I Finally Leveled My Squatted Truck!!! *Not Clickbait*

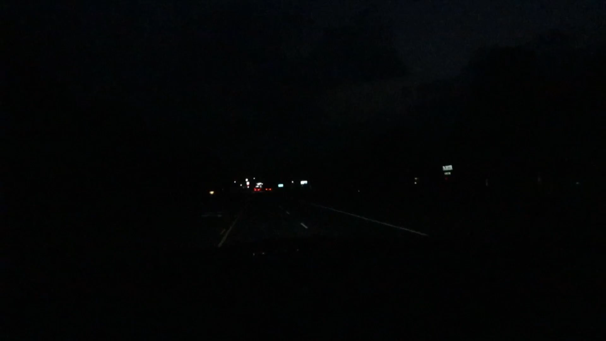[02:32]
yes bro like bro I can actually see that hood the hood you can actually see the hood bro a little tad bit I don't know if y'all can see it right there but this is good I love this bro I love this all I gotta do is get that CV out some fish but bro it look like a real truck now I ain't gonna lie I never thought I never thought I'd do this but I actually kinda like this I ain't gonna lie I'ma pull up to the car wash I'ma get some lights so I can show y'all it's dirty right now but man I'm in love with this mud man